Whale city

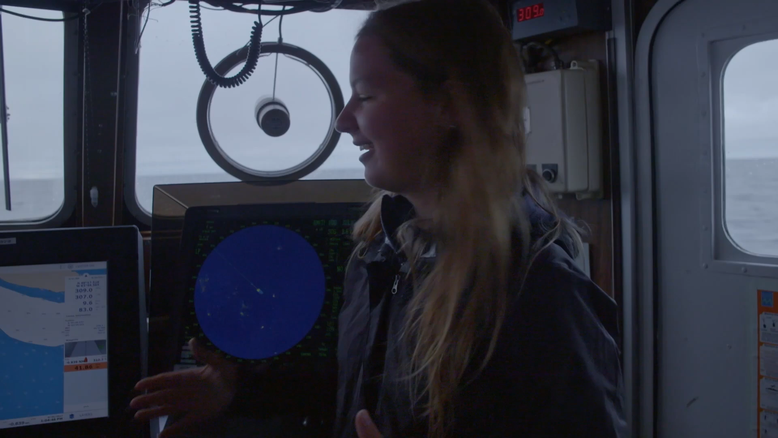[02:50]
And we've got a potential theory, and it's that where we saw all of those different species, you can see on the map is where it gets deeper.